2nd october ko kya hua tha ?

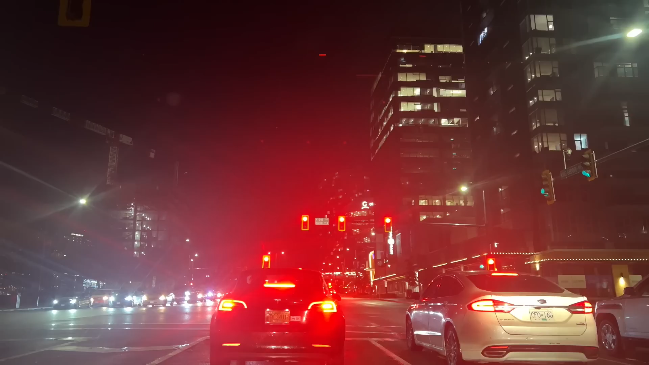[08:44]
इमेजिन इतना अंधेरा हो गया यहाँ पे, ऐसे ही होता है 4 बजे पूरा अंधेरा होना शुरू हो जाता है। इतना तो मैंने इंडिया में भी नहीं देखा था।